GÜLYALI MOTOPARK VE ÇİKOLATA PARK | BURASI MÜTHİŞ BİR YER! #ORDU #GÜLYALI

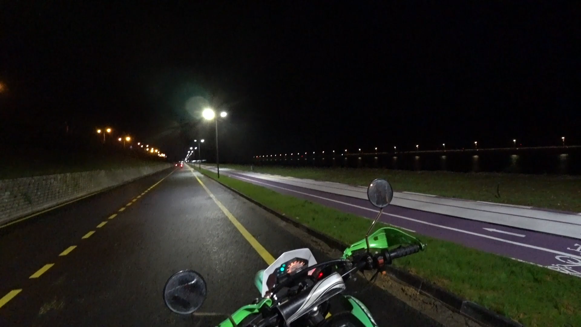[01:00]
Yeni açıldığı için henüz işte bir ay önce falan açılışı yapıldı. Belki bir ay bile olmamıştır. Burada böyle bir yol var. Çok güzel. Şimdi etrafı hızlı hızlı tanıtacağım. Yürüyüş yolu ve bisiklet yolunun bitiş noktası da burası. Gördüğünüz gibi beyaz şeritler yürüyüş yolu. Koyu şeritte bisiklet ve benzeri işte paten, kaykay yolu diye geçiyor. Şimdi böyle en dipten diğer köşeye doğru sizinle beraber bir gidelim. Hemen yan tarafımda gördüğünüz bu
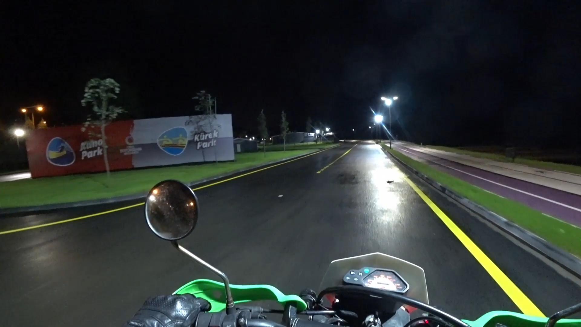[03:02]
Hemen şurası misafirhane diye geçiyor. Ondan sonra şurası kayıkların, kanoların deposu, hangarı gibi.
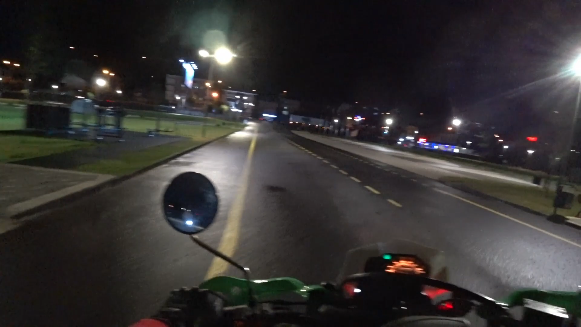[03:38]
Her yerde tuvaletler falan var. Bakın şu alan, gördüğünüz zaten bakın bir tane araba var. İçeriye de girelim.
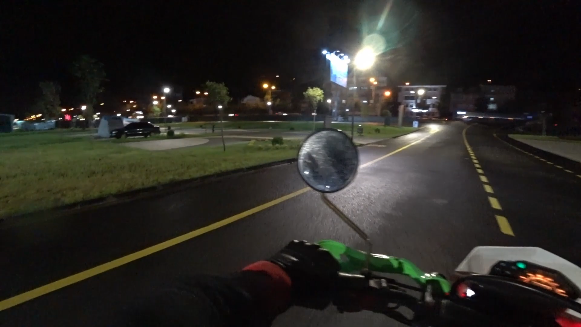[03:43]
Bu alan kamp alanı diye geçiyor. Mesela bir uzun yol seyahati eden insanlar, işte motosikletiyle gezen insanlar falan uğrasınlar.
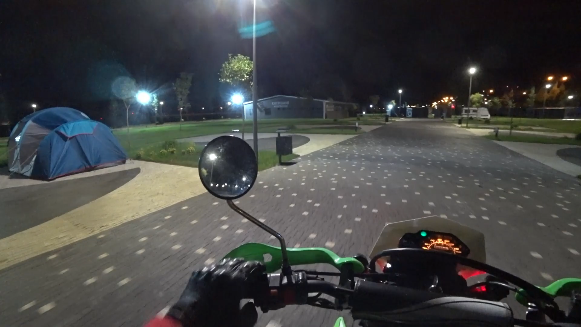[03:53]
Burada çadırını atsın, konaklasın, kıyafetlerini yıkatsın, tuvalet ihtiyacını gidersin, banyosunu yapsın, işte mescidi kullansın falan diye böyle burası bir kamp alanı diye düzenlenmiş.
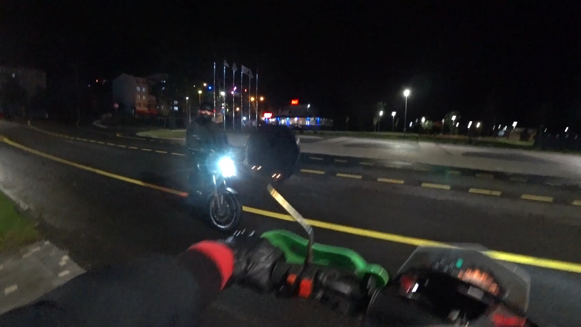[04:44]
Şöyle sağdan devam edelim. Bakın böyle küçük spor yerleri yapılmış. Oturma yerleri, banklar.
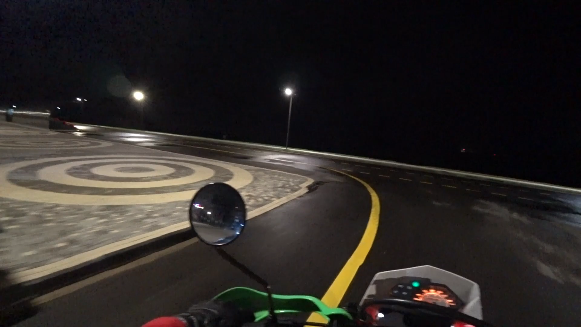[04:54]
Uçakların kalkışını buradan çok güzel bir şekilde izliyorsunuz mesela gece gündüz. Bakın her yerde tuvaletler var. Yani hiç sıkıntı yaşamasın diye insanlar.
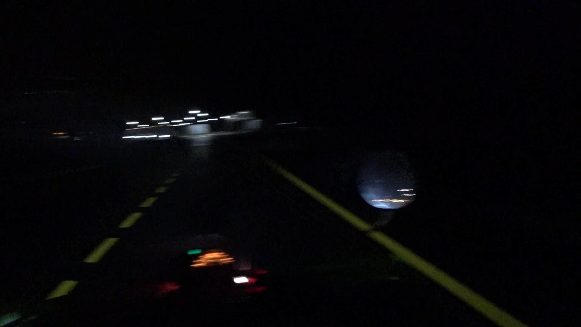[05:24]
İşte bu tarafta işte biraz daha çikolata park. Burada açılmamış mekanlar falan var. Şu yan tarafımız plaj. İnsanlar buraya gelip denize falan girebiliyorlar.
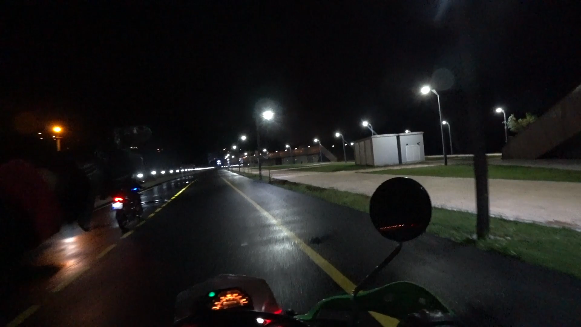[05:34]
Bu parkın da girişi hemen ileride gördüğünüz yer. Burada dikkatinizi çekmek isterim.
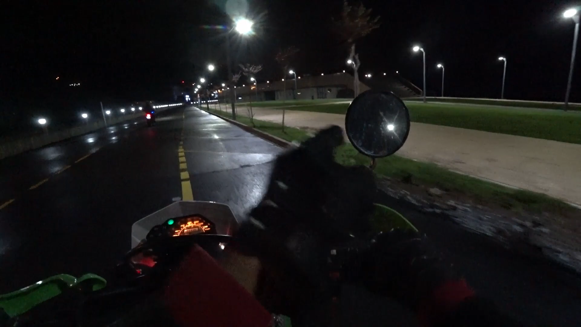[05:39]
Burada şu hemen yanımdaki sıra sıra ağaçlar ta parkın sonuna kadar gidiyor. Ben yaprak fotoğrafını çekip arattırdım.
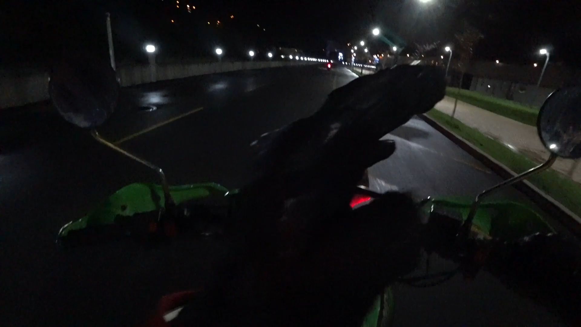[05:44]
Bir uygulama var Planet diye. Oradan ağacın türünü merak ettim. Oya ağacı diye geçiyor. Zaten böyle uçları tomurcuk tomurcuk. Muhtemelen önümüzdeki ilkbaharda burası, bu cadde böyle boydan boya çiçekli ağaçlarla kaplı olabilir. Burası bir düğün salonu, işte nikah salonu falan.
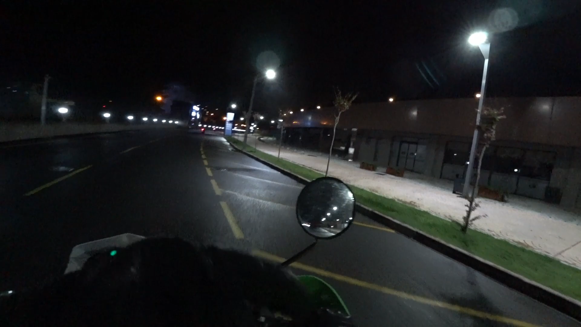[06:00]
Hatta bir kere burada düğün nikah yapılırken görmüştüm.